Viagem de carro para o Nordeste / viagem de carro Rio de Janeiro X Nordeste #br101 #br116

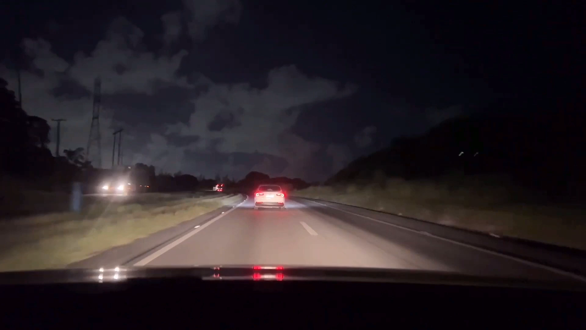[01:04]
É muito radar de 40, 50, 60. É muita coisa mesmo. Eu ia atrás do cara com farol alto pra caramba. Acho que a hora desce. São 3h20, galera. Saímos de casa às 3h10. Já acessamos a BR-101, sentido Rio de Janeiro. Vamos embora para ser um direto mesmo.
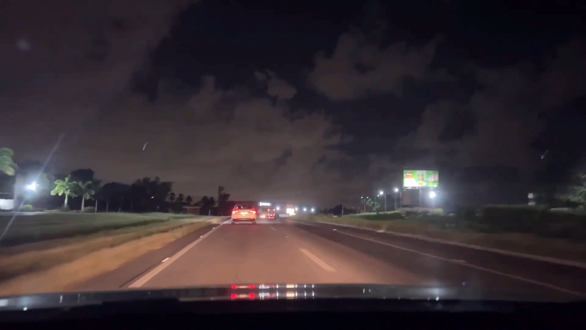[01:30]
A tendência hoje, mais 8 da manhã, 7, 8 da manhã, tá chegando instância na Lagoa dos Tabaquês. Muito bonito, muito legal. Radar lá. De velocidade reportado. E tá ficando lá, a gente dá uma curtida também lá, que é um local muito bacana. Atenção, radar fixo, limite 50. Siga em frente por 10 minutos. Já abastecemos, galera. Estamos aqui em Recife, na 101.
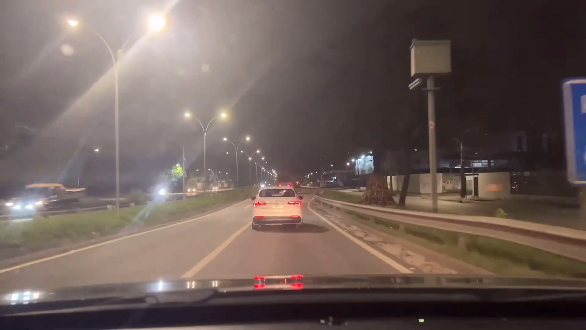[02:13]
De Recife, 101. Muito radar, hein, galera. Tem que usar muito radar Bolt, Waze aí pra... E radar de 40 e 50, hein? E também aqui na área de Recife, BR-101, praticamente todos os postos BR tem GNV, hein? Pra quem tem GNV aí é uma boa. Já estamos aqui quase na alça de quem vai acessar pra Caruaru, Viseiro, Gravatá, né? Mas a gente vai seguir reto. São agora 10 para as 4 da manhã.
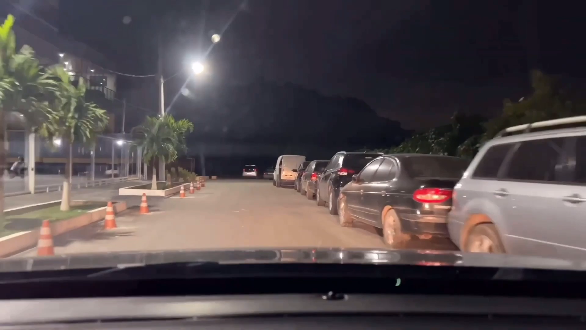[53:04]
Foi bom, uma boa ocasião. Ah, pensei que a moto tava na nossa vaga. Então, chegamos em casa agora.
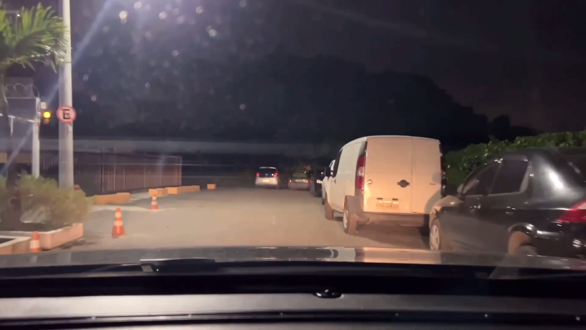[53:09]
Botaram o cone. Concreto, com certeza. Porque aqui no ano novo ficou uma loucura, com certeza.